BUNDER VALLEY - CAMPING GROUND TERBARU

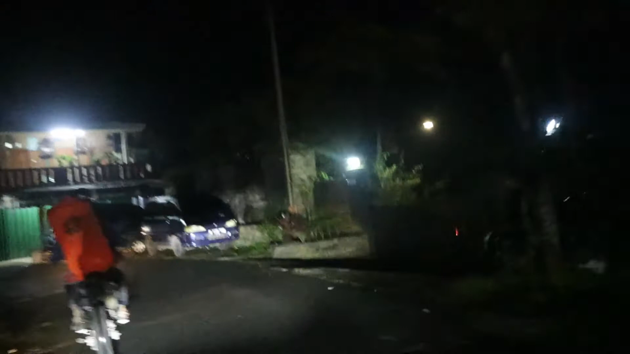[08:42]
jalan yang mulai membaik dan kondisi pencahayaan yang lebih baik,